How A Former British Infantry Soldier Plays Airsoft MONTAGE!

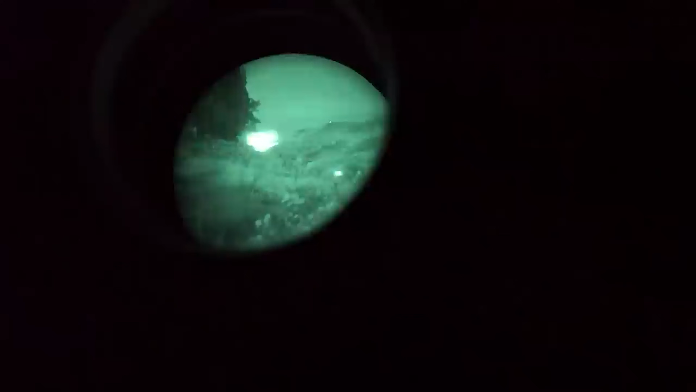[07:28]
Found a peak that looks over the entire game zone, and we're trying to figure out where the enemy team